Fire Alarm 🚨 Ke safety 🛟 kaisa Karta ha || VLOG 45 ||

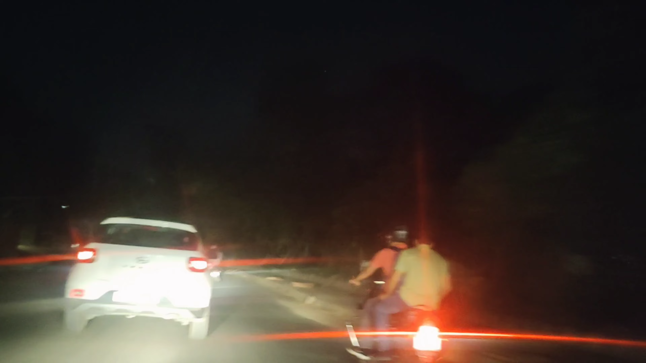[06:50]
बावे मोर के अब भी हम मुझे यहां से बैग उजनगर पूल से निकलता हूं क्योंकि दूसरे पूल से जाम होगा तो मुझे शॉटकूट यहां इसे
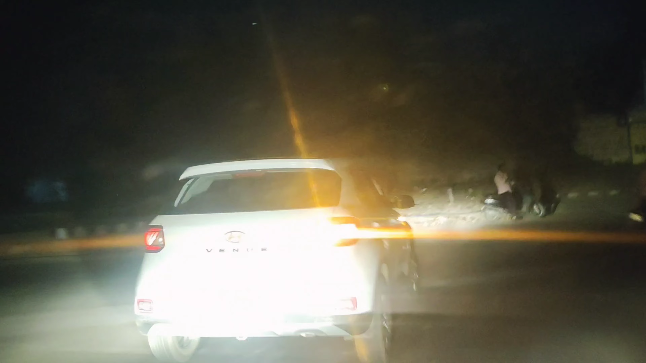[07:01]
निकलना है तो पाटा फाट निकलते हैं क् कि दीरेस भी कॉल कर रहा है मुझे कहां पहुंचा कि पहले से लेड हो गया
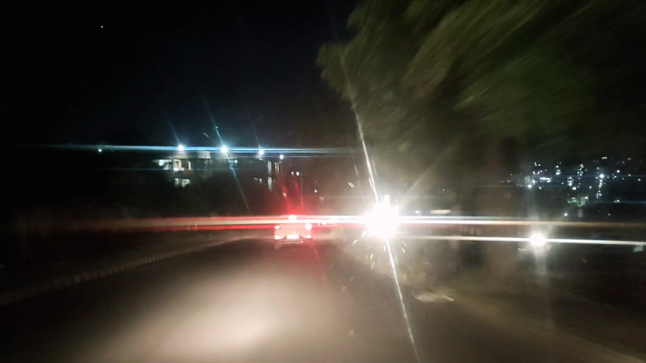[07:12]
था अब भी हम
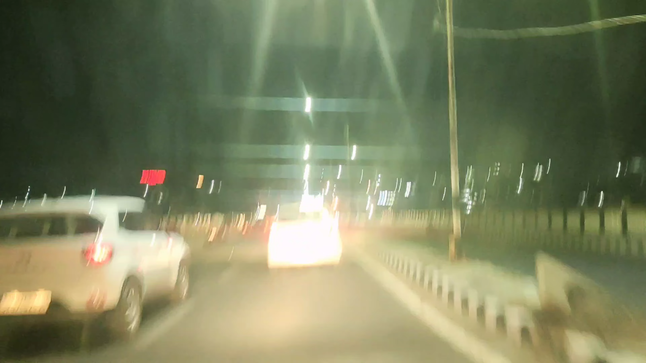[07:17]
पहुंचके बावे पूल पर और यहां पर रोनक कितनी होती है न शाम को लोग
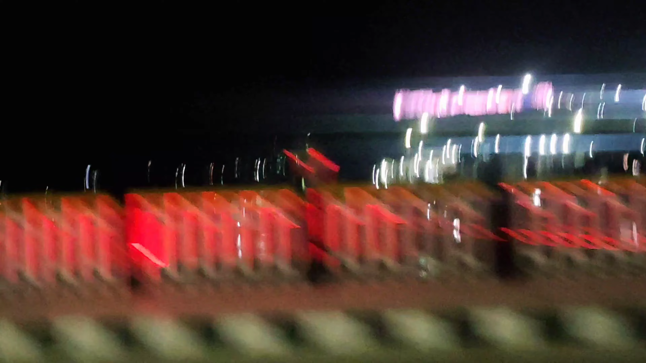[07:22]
भूमने फिरने आये होते हैं और माता के दरबार में देखो क्या जमक है क्या रोनक है फोड़ दिन मे है रहे हैं को अब भी
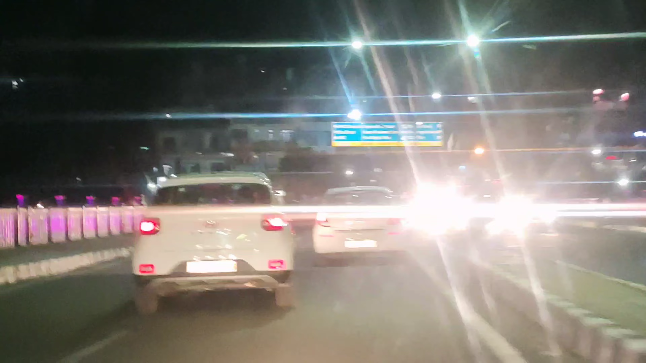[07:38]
फटावट निकलते हैं कि मैसे शौप पर जाना है बहुत जर्जल्दी